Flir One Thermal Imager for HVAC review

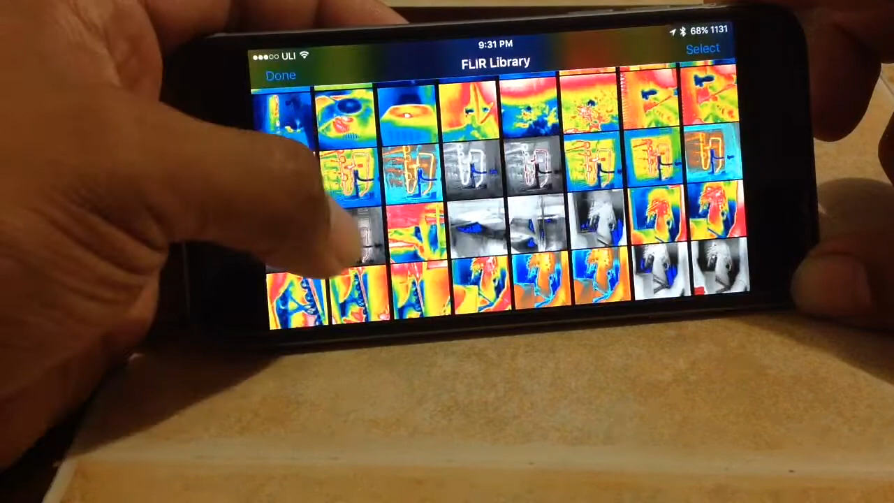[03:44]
Duck leakage. I was underneath a trailer the other day.
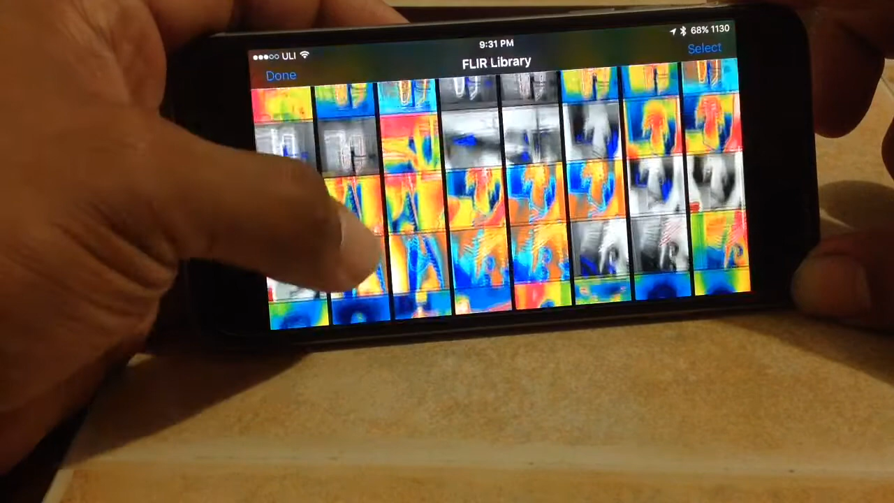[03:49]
I had some duck leakage. Water leak. Collapse. Some duck work.
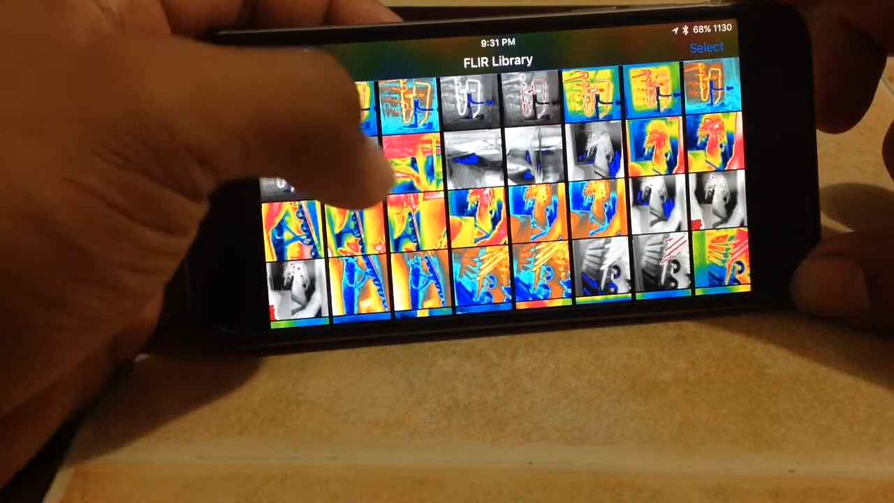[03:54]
And of course I had to go take care of it.
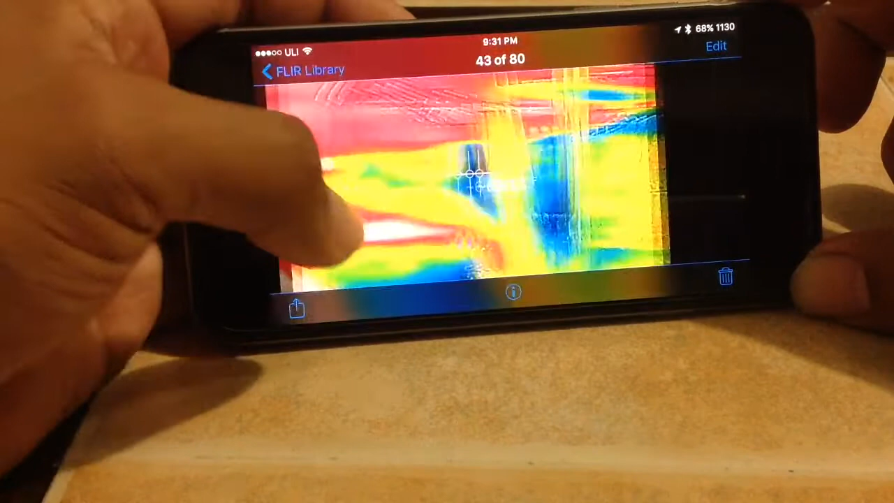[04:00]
I used this camera first to pinpoint where it was at underneath the house. You can see. You can't see anything there but I could pick it up on the camera.
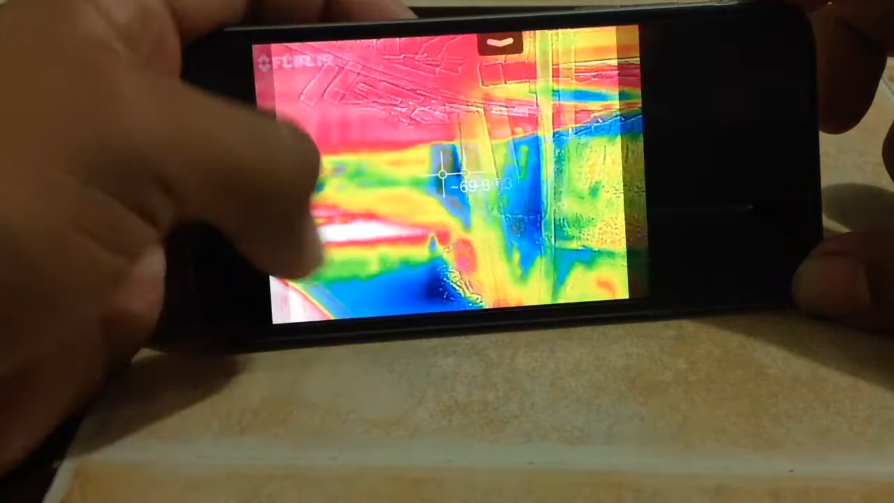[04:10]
So I crawled over there. And you can see where the duck work was falling apart.
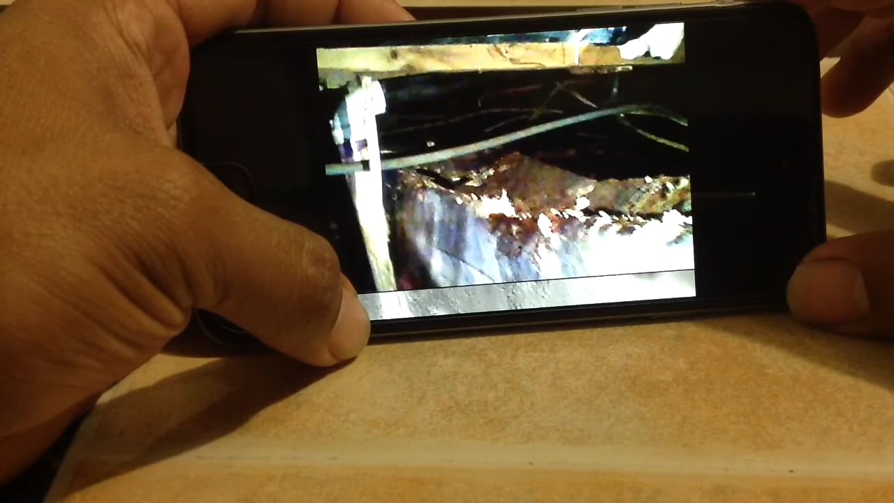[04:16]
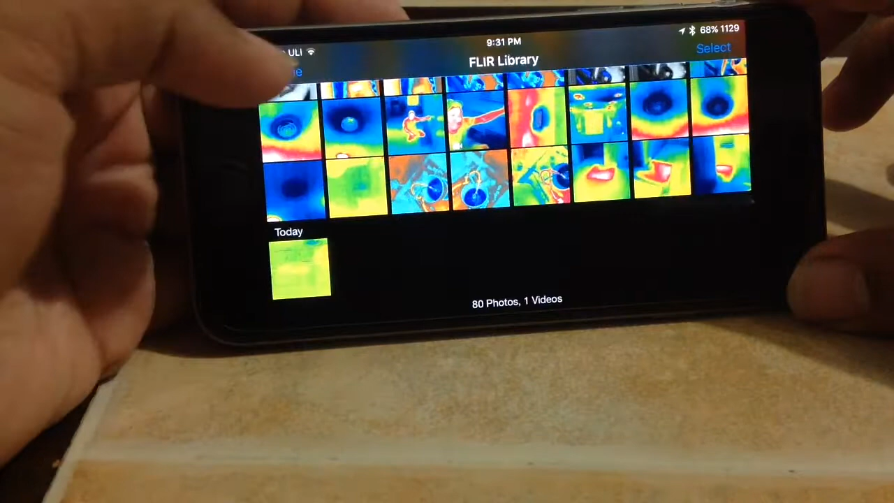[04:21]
Let's see.
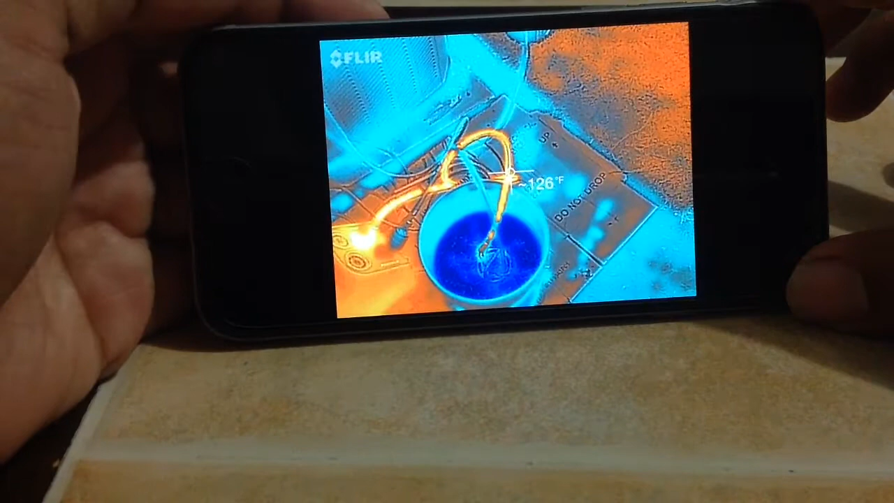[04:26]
On screen: spot 126°F
I was using my recovery machine in that red or orange.
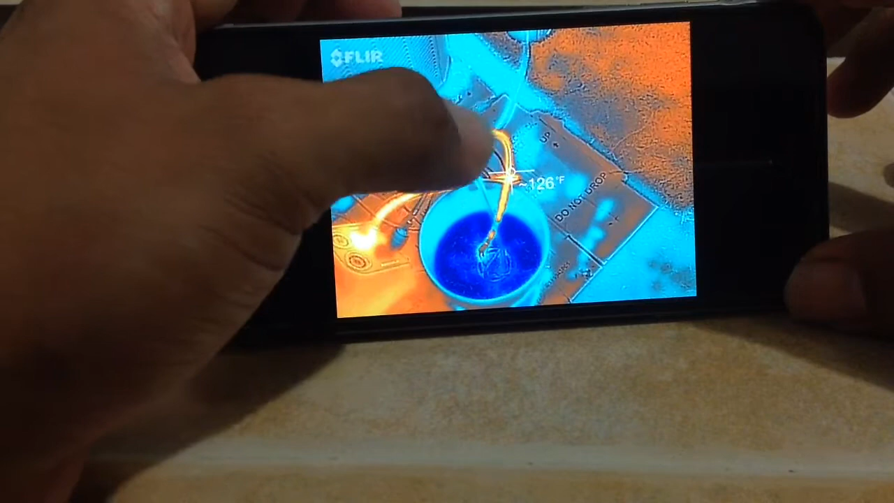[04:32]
On screen: spot 126°F
Colors my hose going into my little recovery chiller.
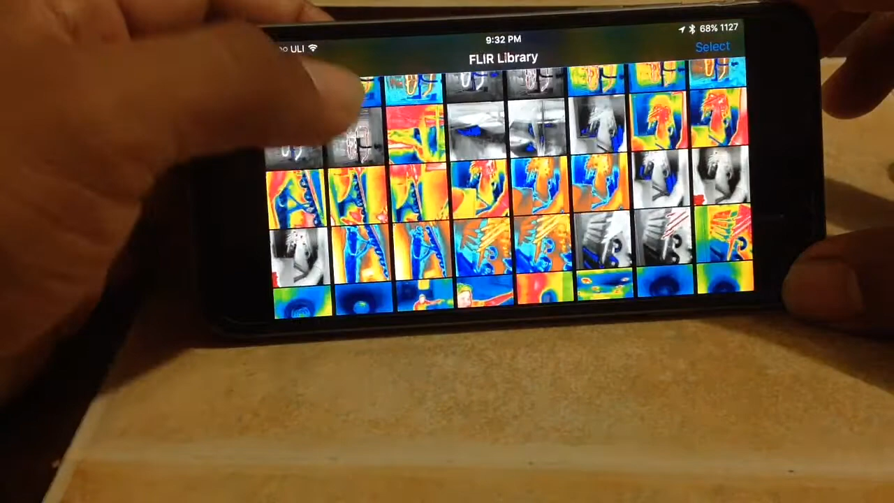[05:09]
Let's see. Let's see. I'll go ahead and hook it up.
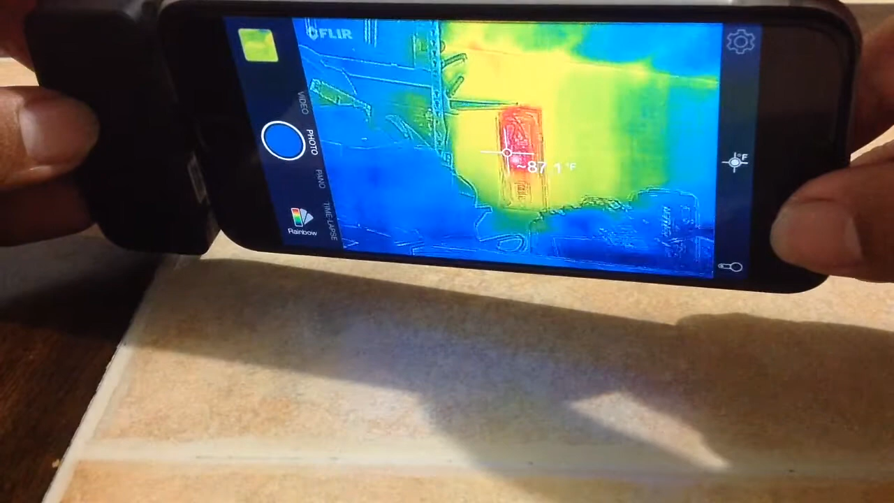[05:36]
There we go. The temperature is pretty accurate.
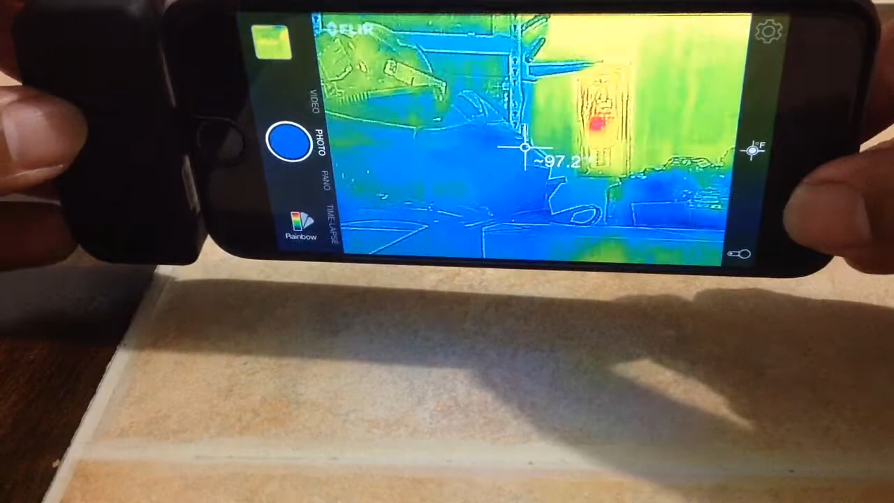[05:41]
You have to be, uh,
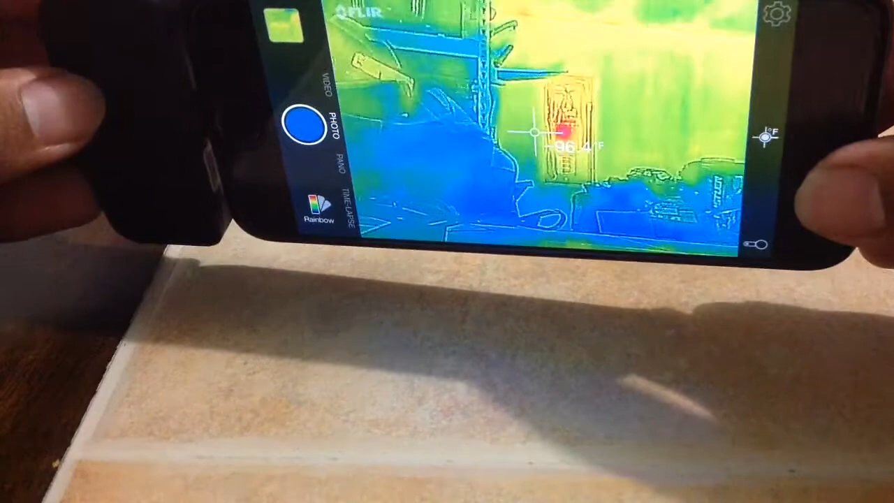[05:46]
maybe within three feet to get a good reading, temperature reading.
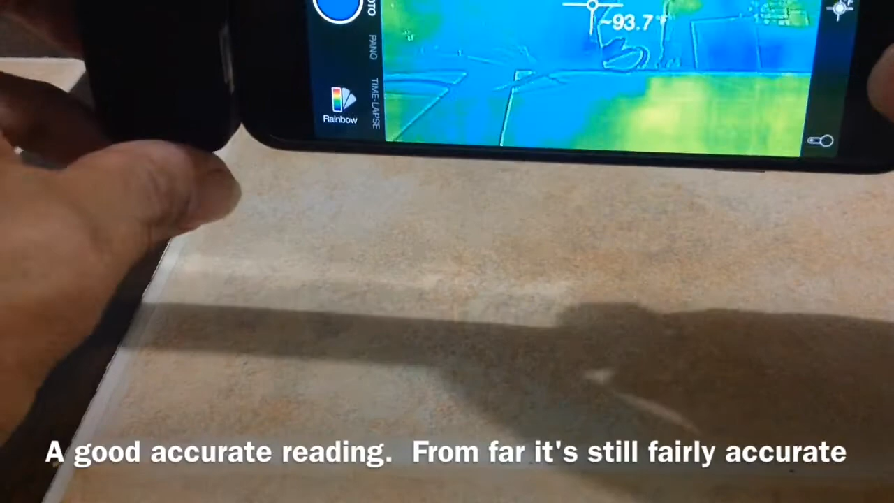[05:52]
Let's see. Sorry.
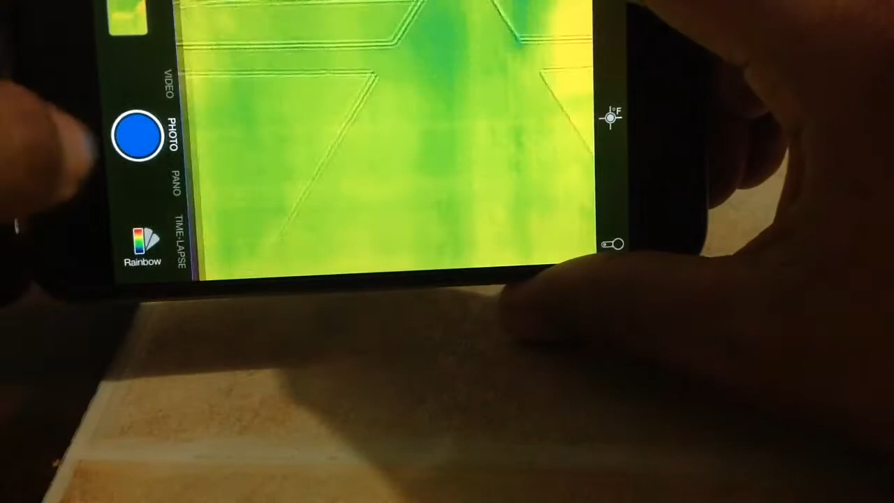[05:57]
Here's all the different modes. I'll put my hand in front. There it is.
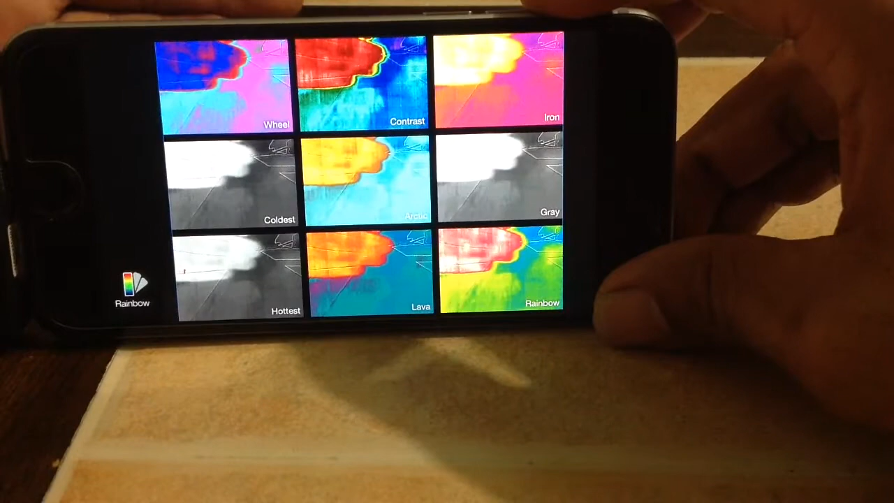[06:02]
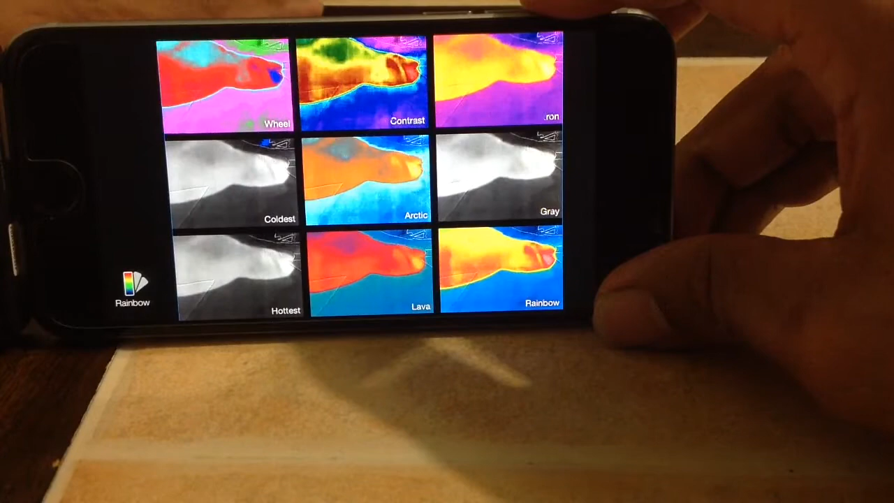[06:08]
My hand's laying flat on the table. And then when I move it, you can still see my imprint.